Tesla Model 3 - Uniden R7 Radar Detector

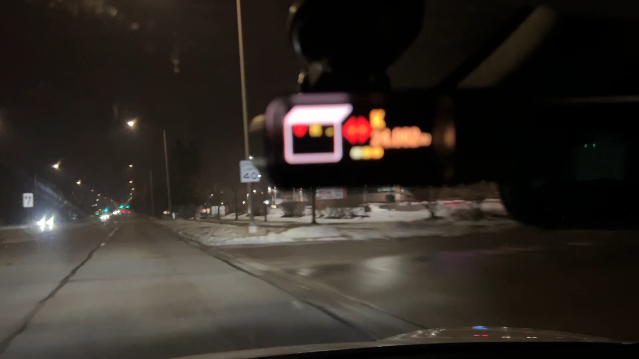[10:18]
But it'll show up to three additional threats there. Meaning, you've got the strongest signal being displayed here.
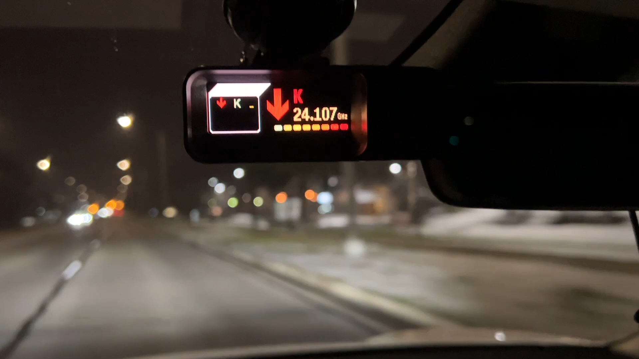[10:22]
And then you've got up to three other threats.
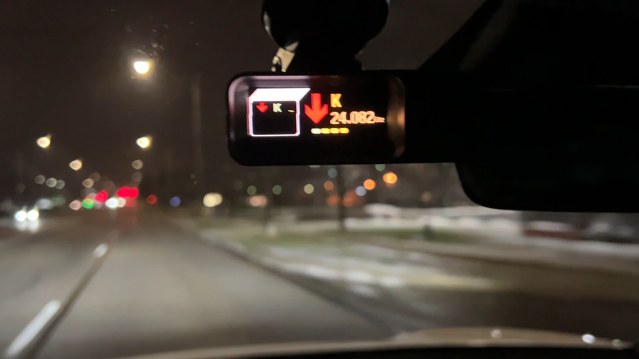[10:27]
So, it could be, you know, for example, KA band as a main threat. And then you've got maybe an X band or K band. It'll actually show all three of those on there.
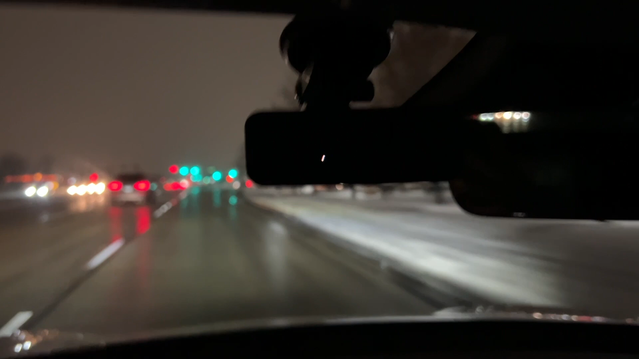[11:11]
Which will indicate a small little dot kind of moving around. Showing you that the detector is on.
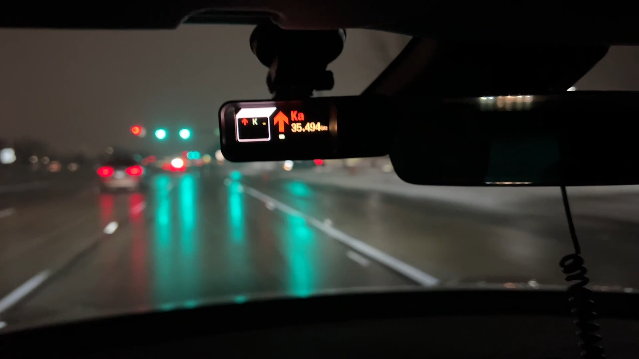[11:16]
But the display would come on once it actually detects a threat of some sort. So, if it's got a K band, whatever threat it's capturing.
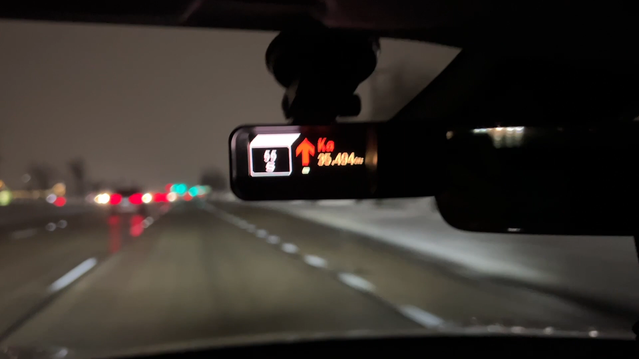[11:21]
It'll go ahead and turn the display on while that threat is active. And then it'll go ahead and go back into dark mode once that threat is gone. So, that way at night when you're driving and it's dark outside. You're not being bothered by the actual display because it's off. That's the setting that I like to have it on.